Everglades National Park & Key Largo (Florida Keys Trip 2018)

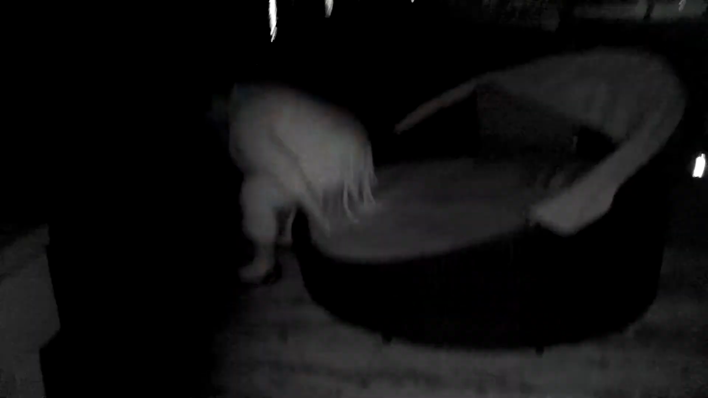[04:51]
Here we are out on the dock, got the night vision going. Can see Faith and
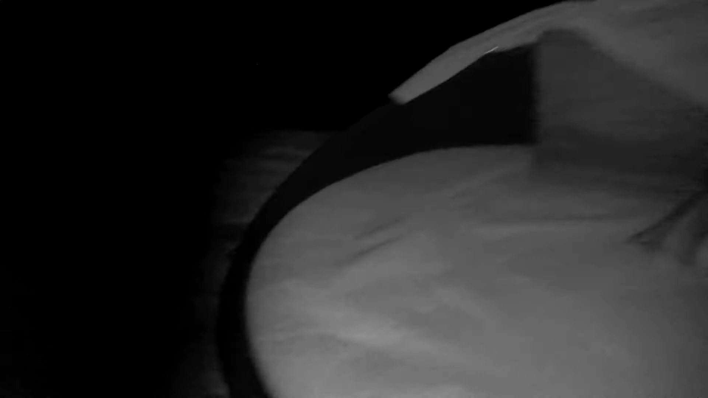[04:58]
the nice little couch out on the dock here.
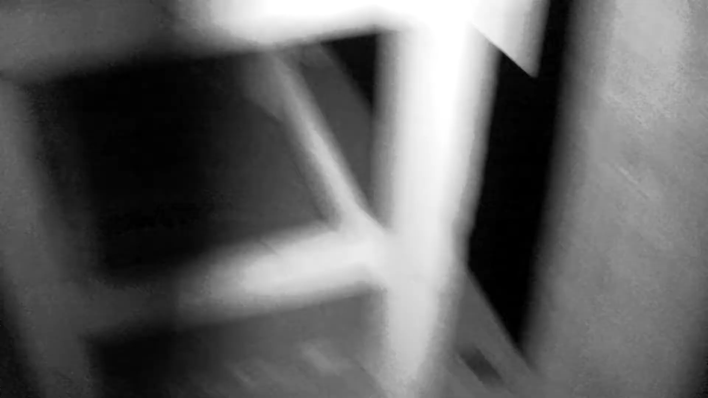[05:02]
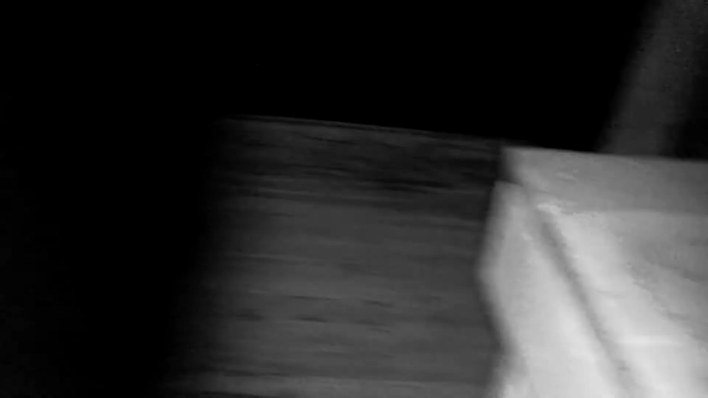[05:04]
Fish cleaning station. right here on the water in Key Largo.
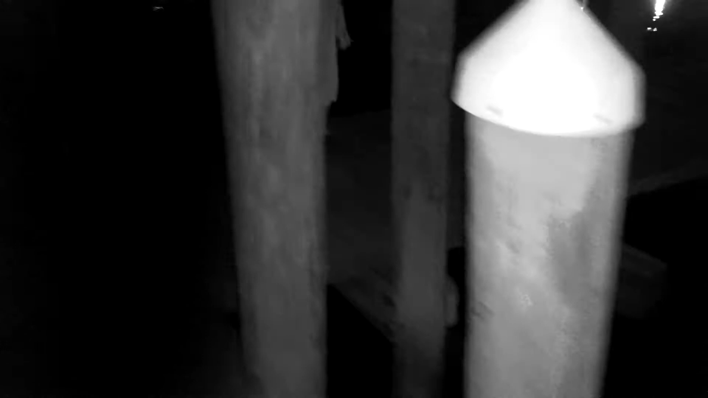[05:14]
Pretty amazing.
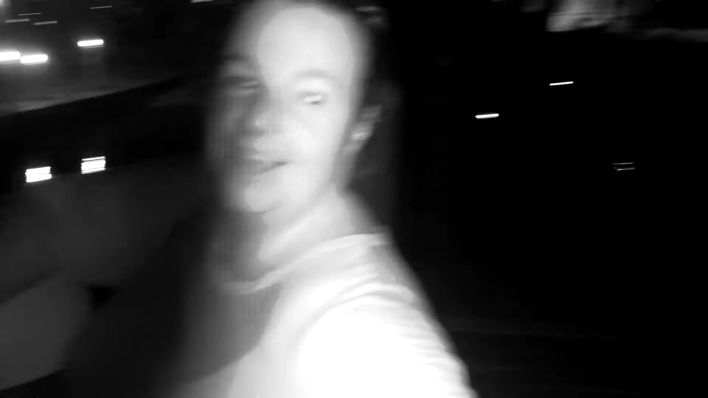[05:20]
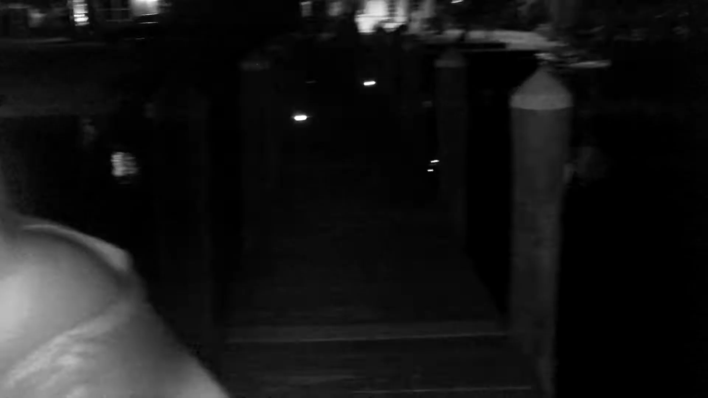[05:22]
It's kind of creepy with the night vision, the way it makes eyes look.